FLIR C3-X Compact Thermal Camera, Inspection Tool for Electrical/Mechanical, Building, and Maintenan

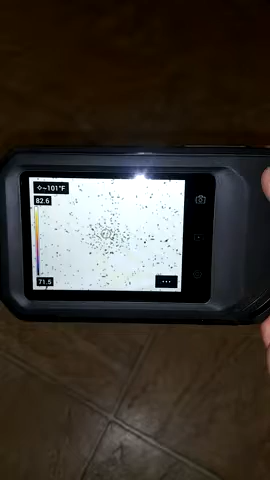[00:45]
and there it is there's the glitch it's very upsetting and disappointing because this thing is seven hundred dollars and it's just glitching I just purchased it about a week and a half ago and this is the second one
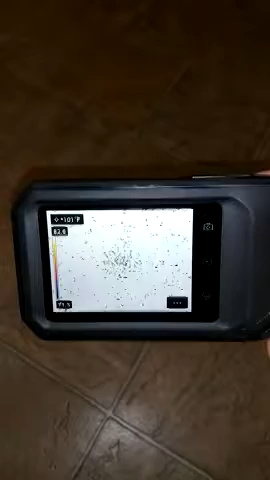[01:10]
I purchased the other one is being sent hopefully FLIR or Amazon will contact me in regards to this this device and make it better